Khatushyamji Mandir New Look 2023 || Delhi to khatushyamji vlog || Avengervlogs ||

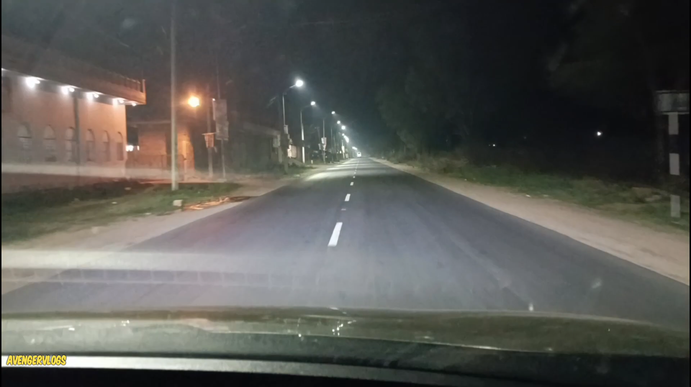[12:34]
पहले किसी टाइम पे टूटे फूटे रोड होते थे एक साल पहले, तो बहुत बेहतरीन रोड बना दिए भाई।
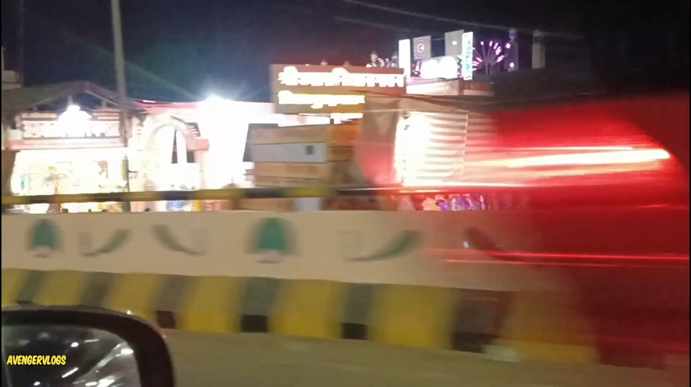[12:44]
हम लोग पहुंच चुके हैं रिंगस, तो एक दर्शन कर लो भाई, जहाँ से निशान उठाते हैं,
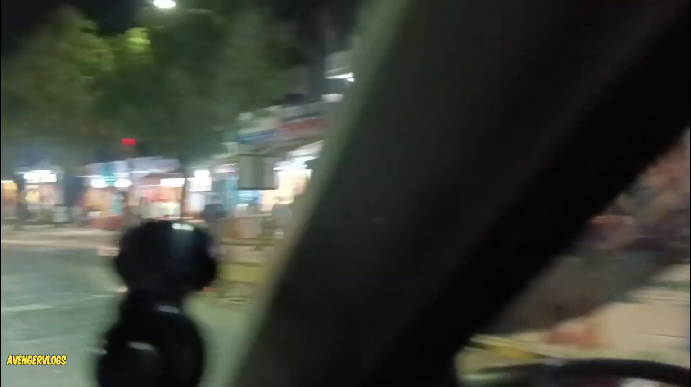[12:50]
और भाई मंदिर पे भीड़ भाड़ मिलने वाली है,
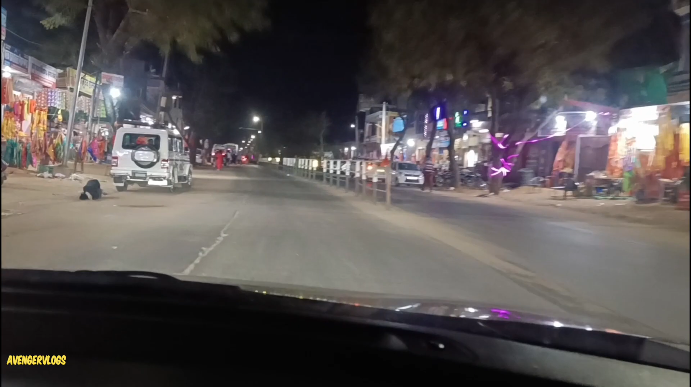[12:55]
और कितने भक्त जा रहे हैं भाई आगे निशान उठा उठा के,
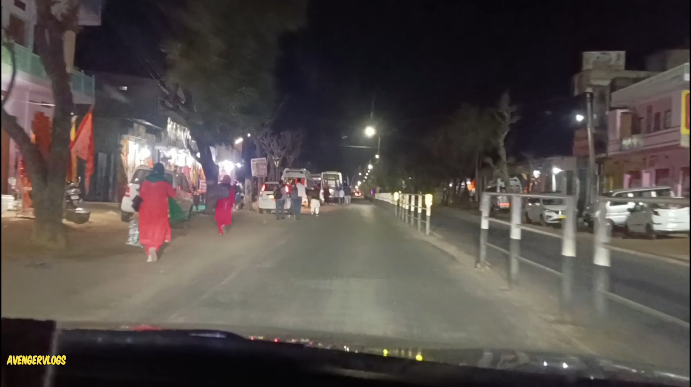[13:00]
यानी मंदिर पे भीड़ मिलने वाली है।
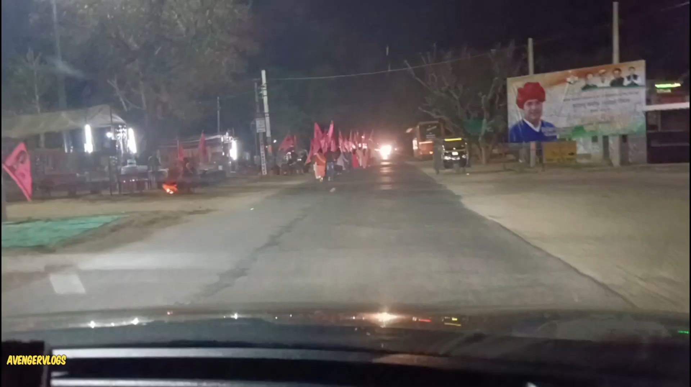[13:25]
भाई पूरा का पूरा ग्रुप जा रहा, देखो
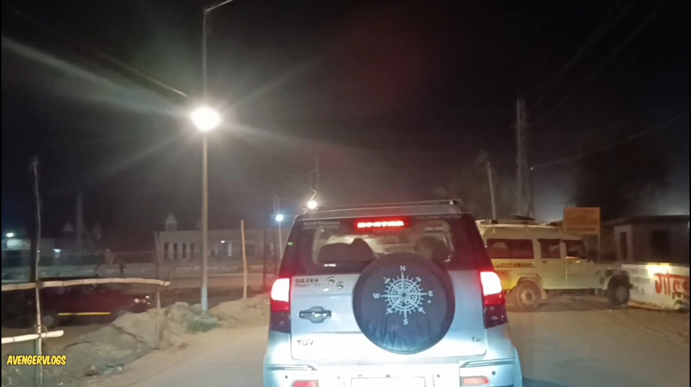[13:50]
ये सामने वाला रोड बंद कर रखा है सामने वाला, और बहुत जोरों शोरों से तैयारी चल रही है भाई,